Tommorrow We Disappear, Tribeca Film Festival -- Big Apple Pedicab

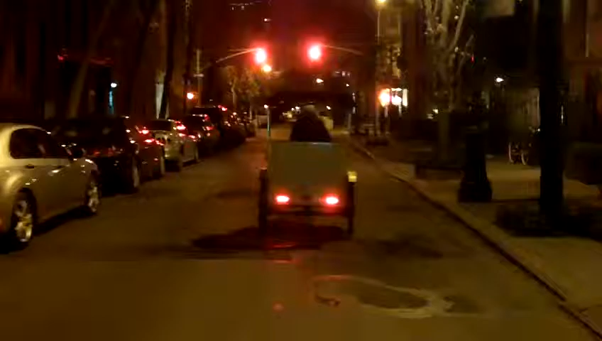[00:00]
all right so we're rolling through the West Village here Saturday night right before Easter. Meredith's up in the front cab.